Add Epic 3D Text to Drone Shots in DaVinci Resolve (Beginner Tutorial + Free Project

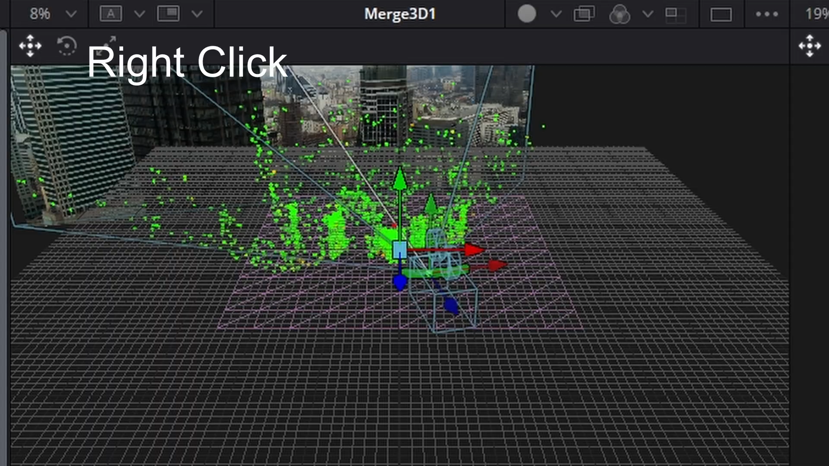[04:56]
We'll go to the top view. So the building we're interested in is this one right here.
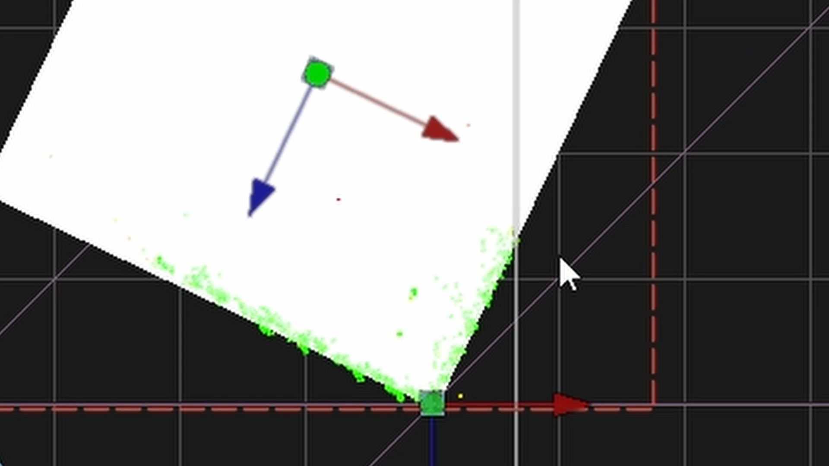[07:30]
So what you'll need to do is mess around with the X, Y, Z scale and the translation X, Y, Z as well